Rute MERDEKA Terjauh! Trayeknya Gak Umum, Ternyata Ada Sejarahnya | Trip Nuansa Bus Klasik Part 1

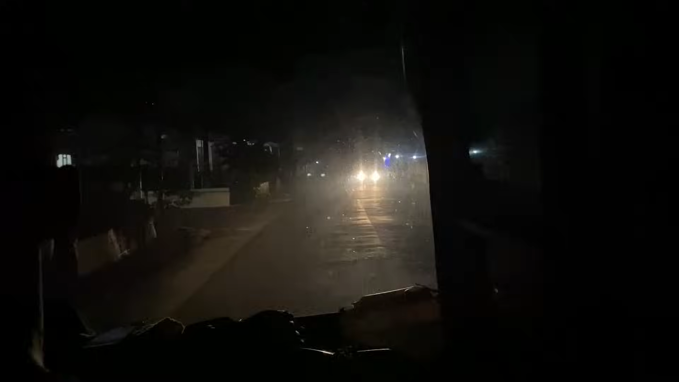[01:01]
Sekincau, sebuah nama kecamatan di wilayah Kabupaten Lampung Barat, Provinsi Lampung. Disinilah di pagi buta yang cukup dingin,